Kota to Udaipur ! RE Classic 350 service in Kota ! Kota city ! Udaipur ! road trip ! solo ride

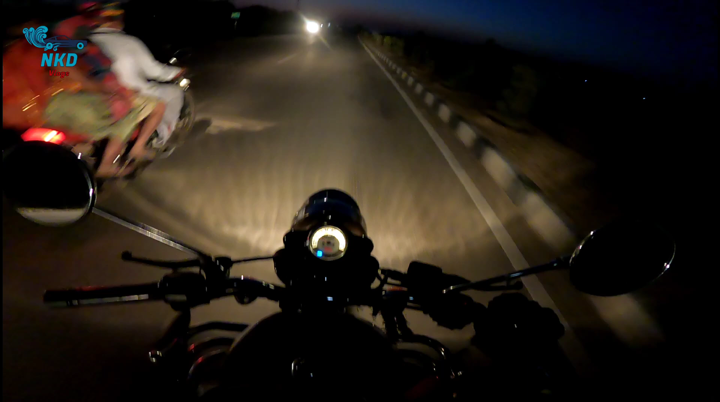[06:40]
Everyone is coming in the wrong route It is very dangerous
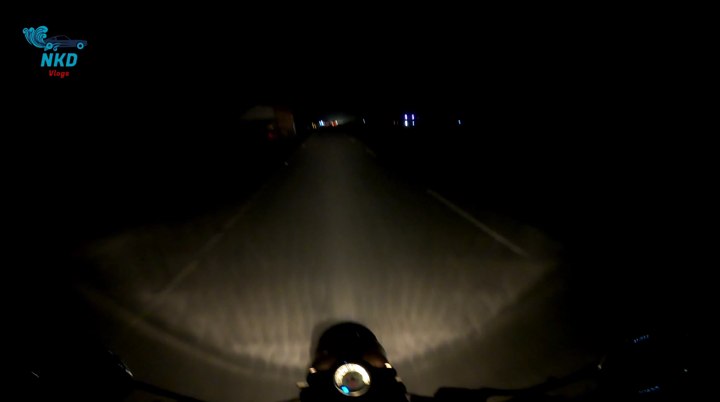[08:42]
Now Udaypur There is 105 km Here You can see here There are 4 lines There are 6 lines There are 6 lines There are very big roads here live business
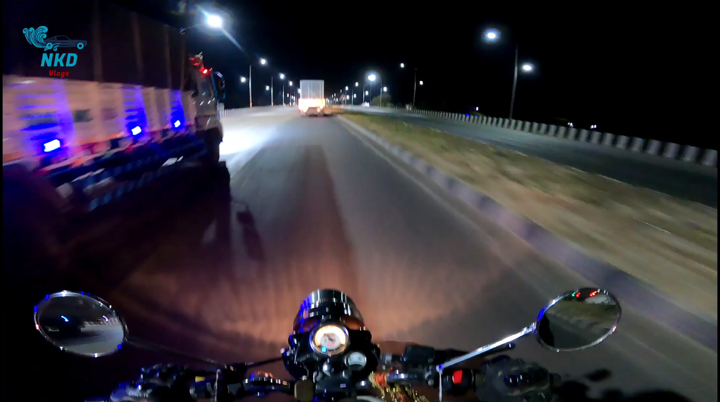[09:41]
Now there's a lot of trucks here There's a lot of trucks here